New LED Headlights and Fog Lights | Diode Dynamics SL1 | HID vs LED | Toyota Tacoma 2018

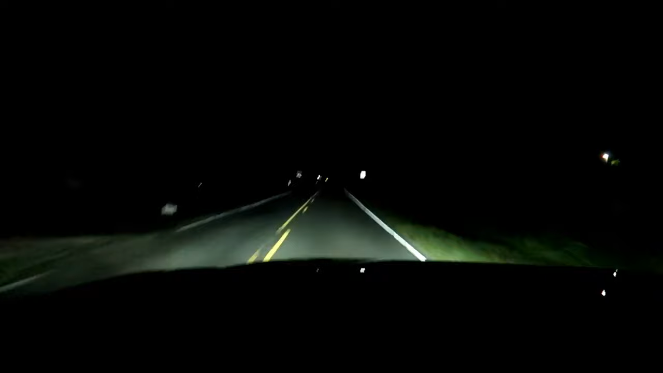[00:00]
So again right here are the headlights and the fog lights on here are the headlights only Here are the what's here are the fog lights only